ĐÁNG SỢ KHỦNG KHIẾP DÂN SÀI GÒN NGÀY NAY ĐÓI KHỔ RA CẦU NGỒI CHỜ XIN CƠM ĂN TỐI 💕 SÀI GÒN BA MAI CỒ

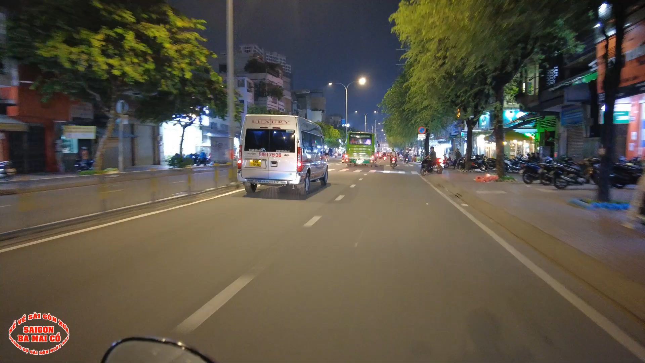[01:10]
Con đường này là đường Minh Phụng. Con đường này hồi đó lúc mà mới mở ra được gọi là Sánh Mạ Lù.
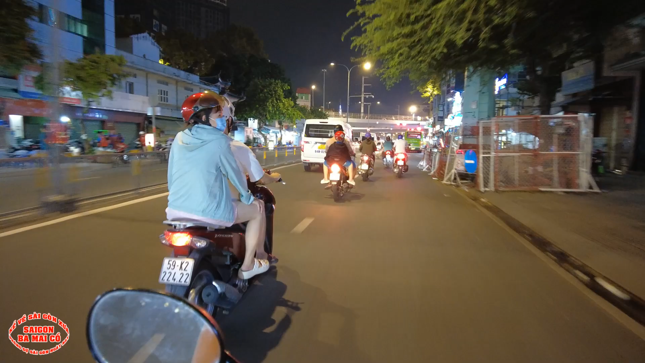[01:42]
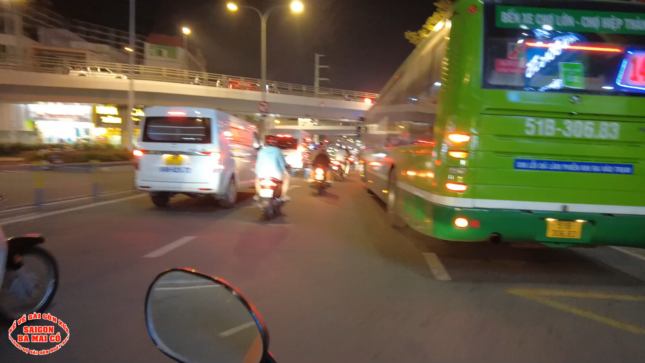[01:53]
Hồi xưa ở đây là cái bến xe nè bà con, à, ngay khúc này nè, ngay dấu cái cây gõ này là đó là bến xe bà con. Ở đây tập trung người ta ăn xin nhiều lắm. Con đường 32 nè, hồi xưa là đường Trần Quốc Toản đó, ngay cái cây gõ này hồi xưa là bến xe Lục Tỉnh, xe đò Lục Tỉnh nào cũng phải đi ngang qua cây gõ này.
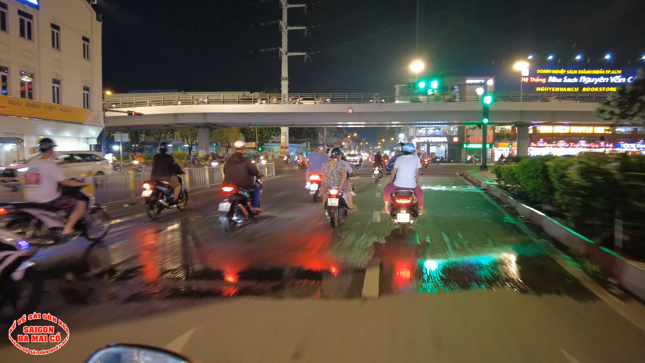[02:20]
Có cái tượng đài Lê Lợi đây. Ồ, chuyện lạ nè, bên đây bây giờ là đó mà con bác thấy không, không có người ăn xin nè, không người vô gia cư luôn đó. Ghê vậy ta. Ồ, hôm nay Sài Gòn không có người vô gia cư đâu rồi đó, không có người ăn xin.
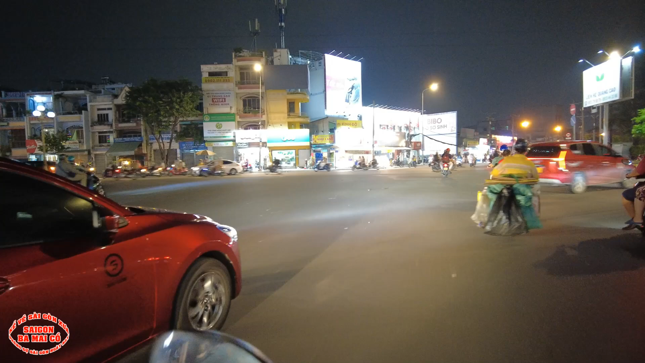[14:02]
Rồi đây là mũi tàu Phú Lâm. Con đường này là hồi xưa là con đường quốc lộ số 4 rồi bà con. Bên tay phải này có hủ tiếu Nam Giang Kim Tháp. Kim Tháp này ba mấy con có ăn rồi nè. Nổi tiếng hồi xưa ở quận 10, quận 11 đó bà con.
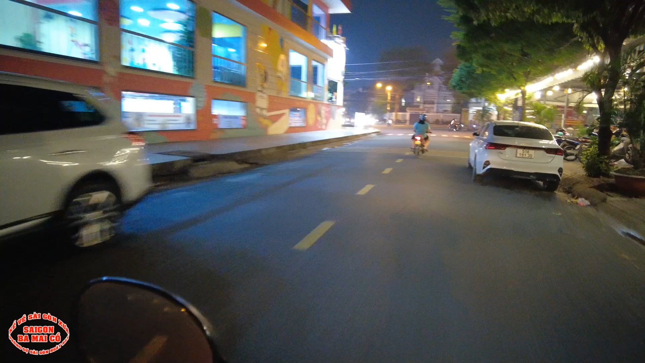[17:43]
Bằng đêm là sợ lắm ha. Bây giờ bà con bác thấy không, dừng ở quá trời, nhà cửa xây lên đó, về là chỗ cũ rồi.